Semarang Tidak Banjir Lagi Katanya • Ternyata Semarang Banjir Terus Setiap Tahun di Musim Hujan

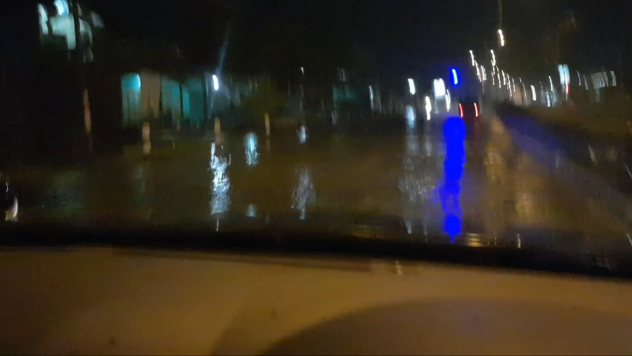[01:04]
Hai, banjir pol. Iki full bis Nusantara.
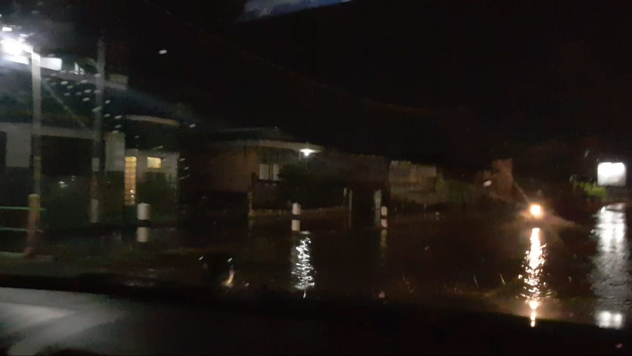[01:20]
Banjir juga. Alah wis. Nah, ketok kan. Ya pom bensin Genuk.
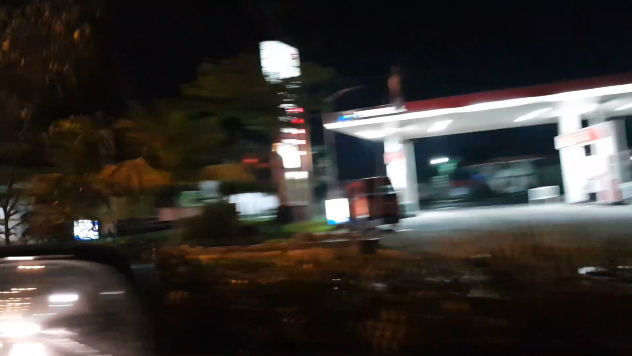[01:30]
Selamat ora banjiran. Ya, wes garing iki. Ini jalan arah menuju ke Terminal Terboyo.
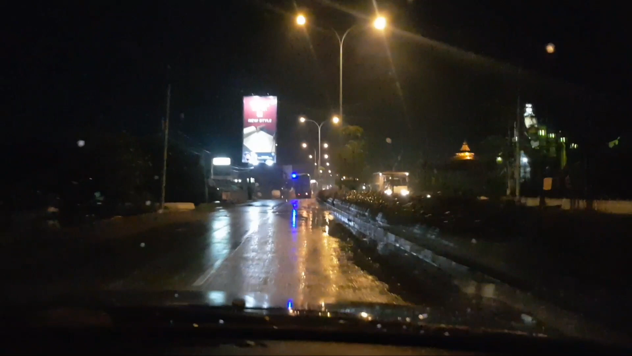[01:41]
Dah. Saya Demang Marsono Sriatmejo dari Semarang, Jawa Tengah, Indonesia. Wassalamualaikum warahmatullahi wabarakatuh. Di banjir ini Semarang.